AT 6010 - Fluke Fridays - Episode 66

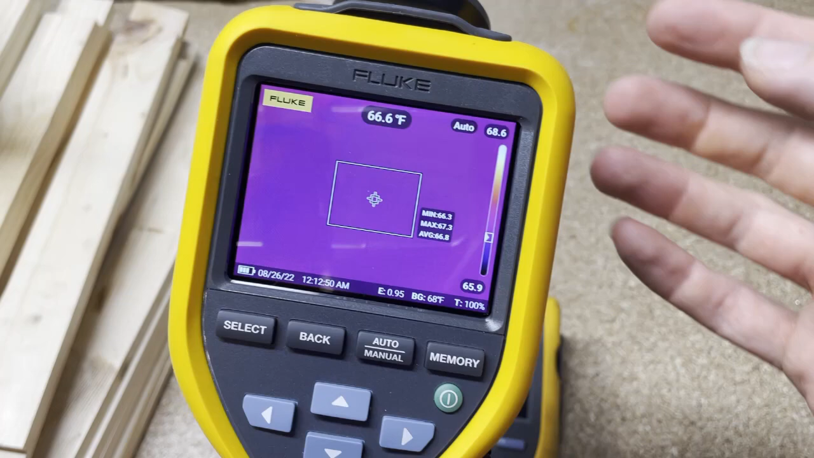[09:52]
On screen: spot 66.6°F
The other thing you can do, and this might be what's going on with his, I don't know, if you go into the settings and then you scroll down,
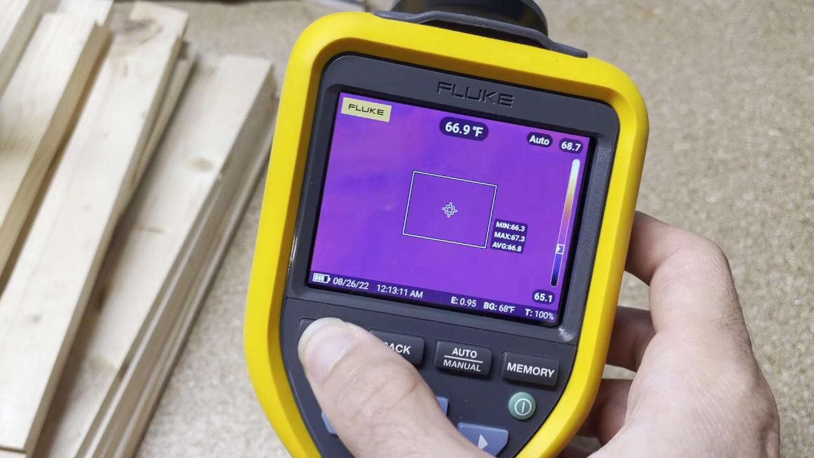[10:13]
On screen: spot 66.9°F
So if we did that, now when we click it, instead of initiating that laser,
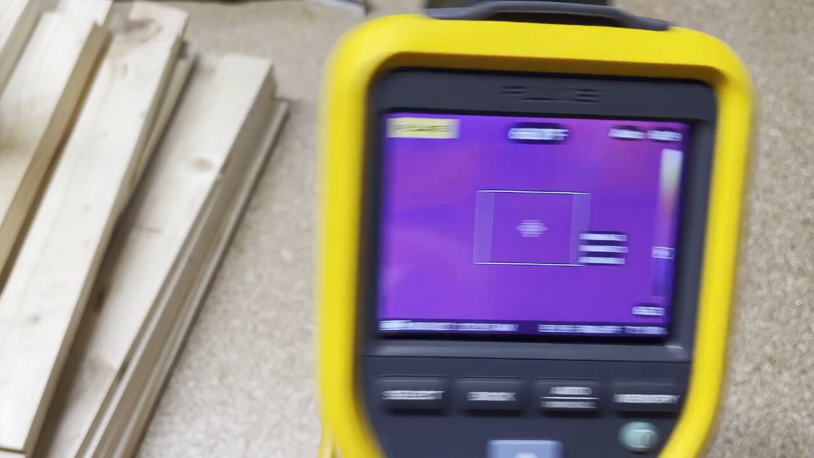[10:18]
I click that black trigger, the top one,
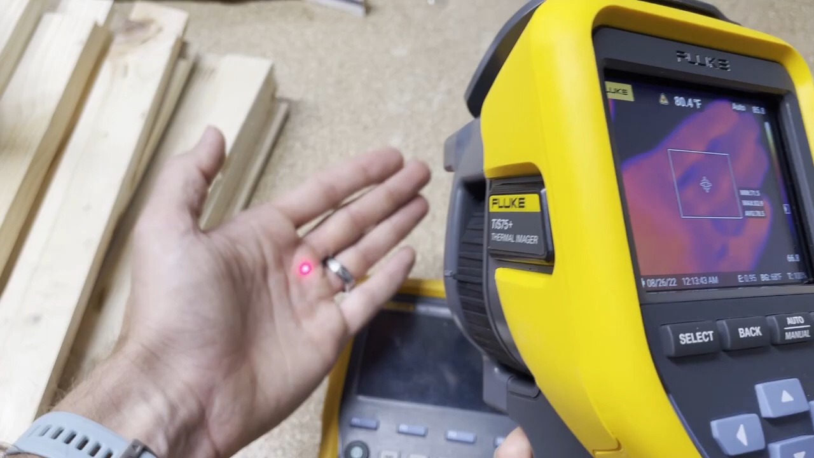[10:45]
Okay. So that's what you would use the black trigger for. The green trigger, what's the purpose of that? That's to freeze an image.
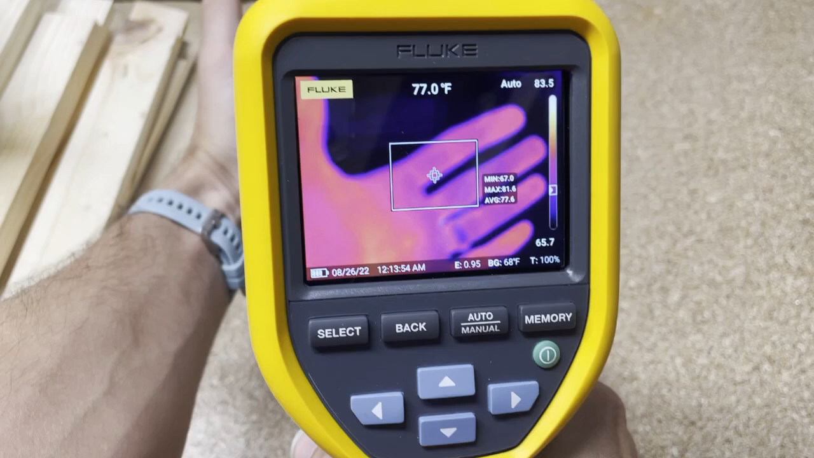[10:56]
On screen: spot 77.0°F
So if I get my hand out there, and I squeeze the, I'll show you, squeeze the green trigger. What's going to happen is it's going to freeze the image. At this point, I can look and see, is it in focus?
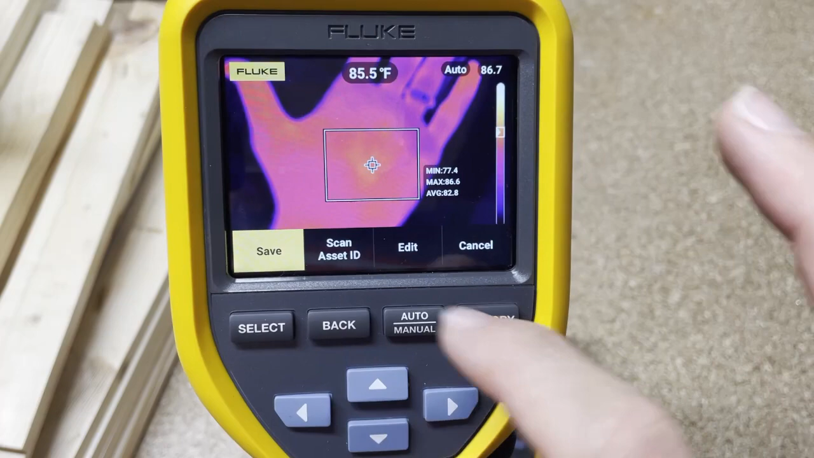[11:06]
On screen: spot 85.5°F
I can add additional things to it. If I want to, by hitting edit, I can add audio,
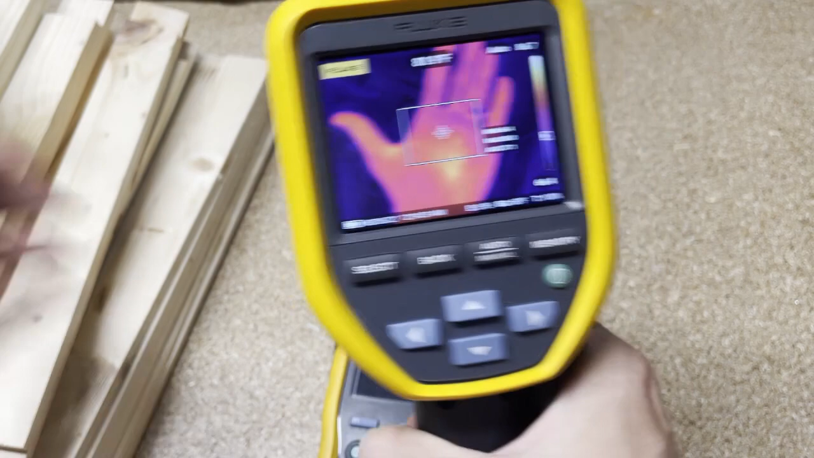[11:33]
If it looks the way you want, and you don't want to add anything, you just hit save, and then it saves and you go on to the next image.
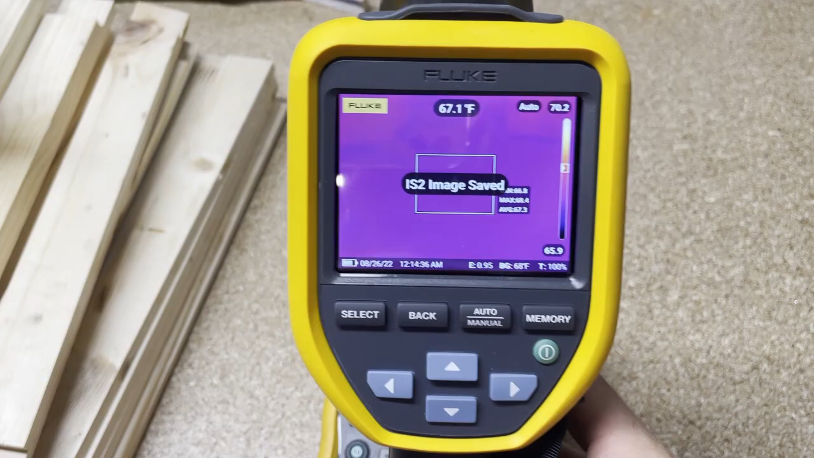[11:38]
On screen: spot 67.1°F
Okay. TIS 75+, the difference between the black trigger and the green trigger and why we have both.